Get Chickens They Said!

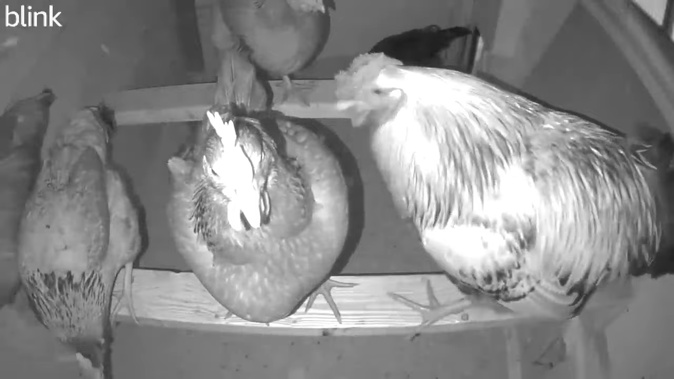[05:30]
i'm like yeah this isn't good so they were staying away from him he was not letting them eat